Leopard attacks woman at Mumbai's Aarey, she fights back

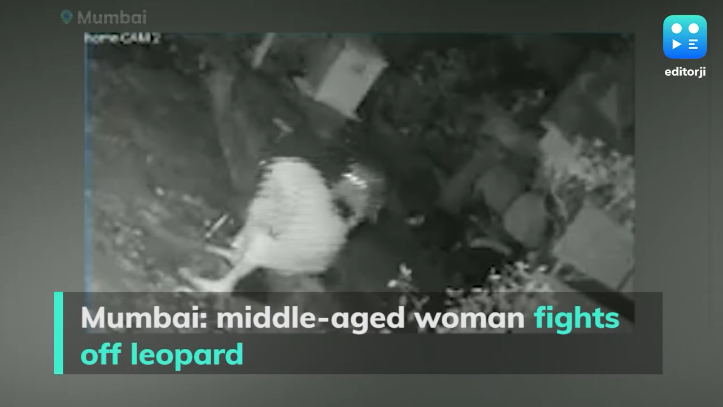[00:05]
a middle-aged woman was seen fighting off a leopard with her walking stick after the animal attacked her.
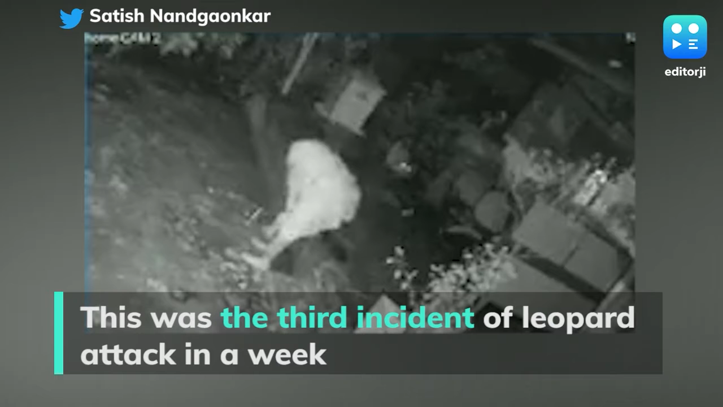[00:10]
The whole incident was captured on CCTV camera. A video of the incident showed that a leopard pounced on a woman
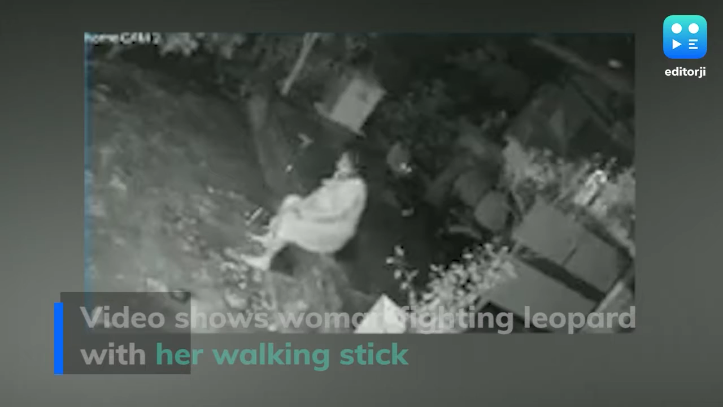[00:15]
identified as Nirmal Devi Singh from behind when she was sitting outside her house.
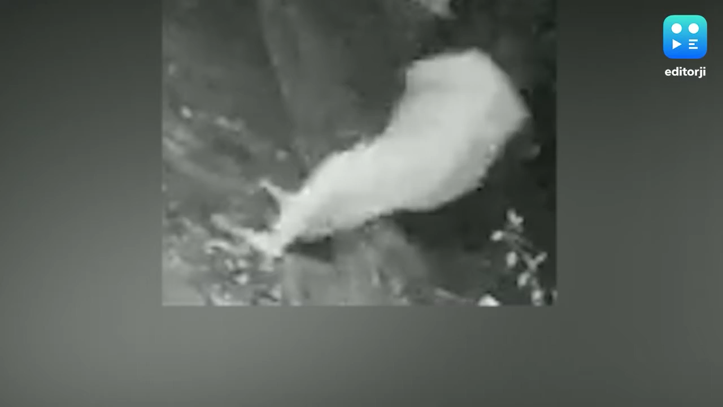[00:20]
She managed to fend the big cat off with her walking stick. Officials said that Nirmal Devi was safe and undergoing treatment.